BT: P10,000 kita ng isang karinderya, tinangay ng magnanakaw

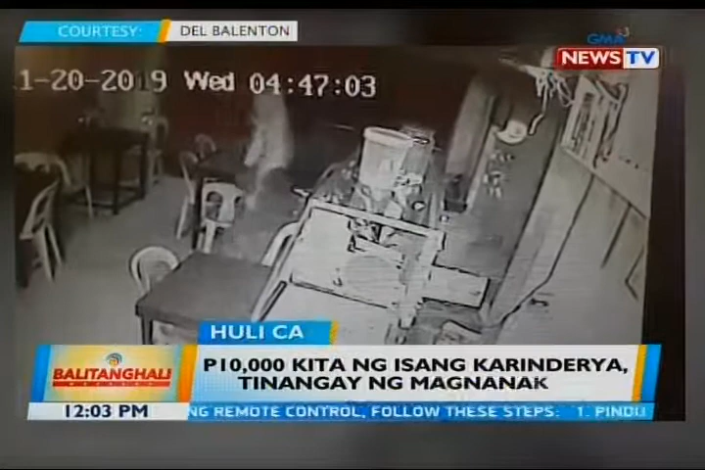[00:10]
Kita ang natutulog ang isang babae na bantay ng tindahan. Lumapit sa kaha ang salarin at tila may sinilip. Nang tila mapansin na may CCTV, pinuntahan niya ito at tinakpan. Ayon sa may-ari ng kainan, may gitsamponlibong cash ang nakuha ng salarin patuloy siyang pinaghahanap ng pulisya.